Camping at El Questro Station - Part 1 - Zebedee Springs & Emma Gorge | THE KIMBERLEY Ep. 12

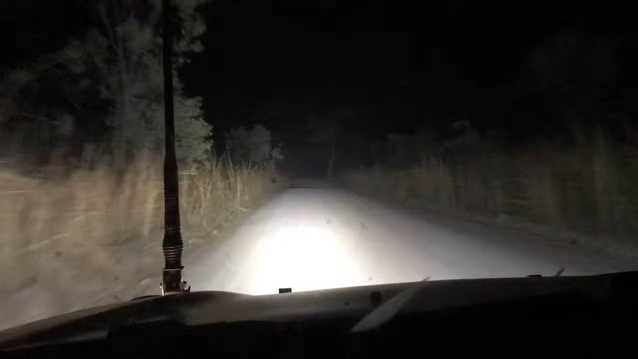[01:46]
From the turn-off, it's a dirt road, and there's a few water crossings, but it wasn't too bad in the ute,